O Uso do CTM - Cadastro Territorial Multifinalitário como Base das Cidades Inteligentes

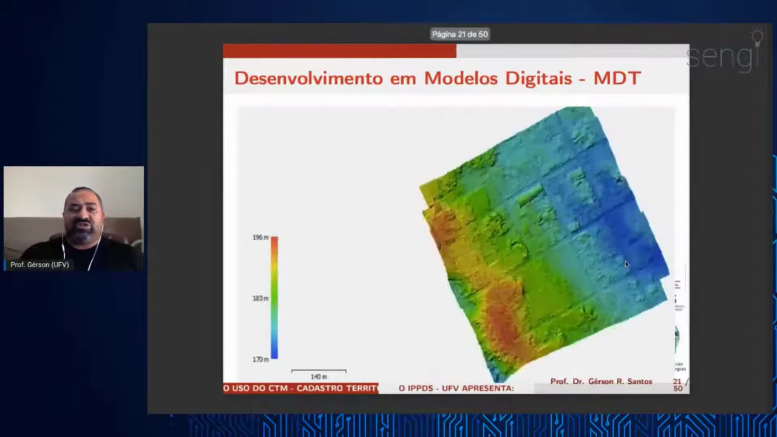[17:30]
o modelo digital de terreno, curvas de nível com um detalhamento cada vez mais acurado,